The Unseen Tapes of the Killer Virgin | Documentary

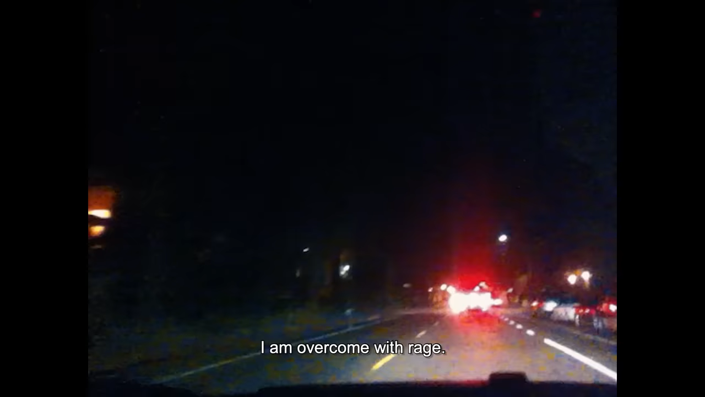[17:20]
Here it is. I'm approaching a street called Del Playa.
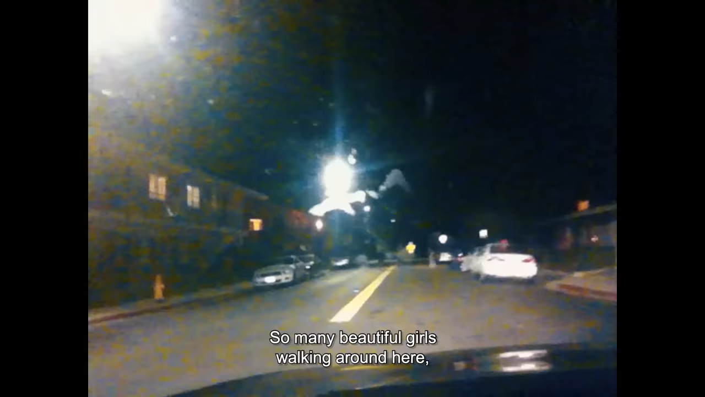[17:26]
So many beautiful girls walking around here. But they would never give me a chance.
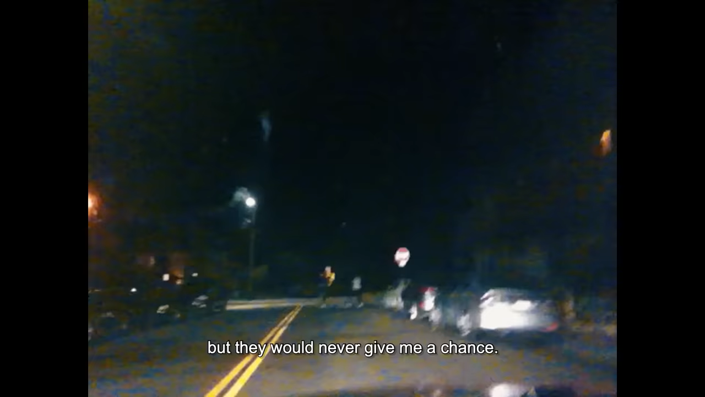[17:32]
See, look at that one. I just passed one. Here we go. Look at this. groups of hot young sluts who would just reject me.
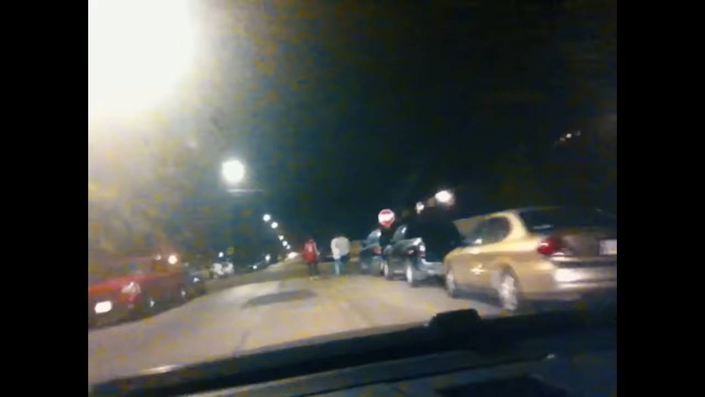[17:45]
And these, look at these douchebags right here. These assholes. These obnoxious little slobs.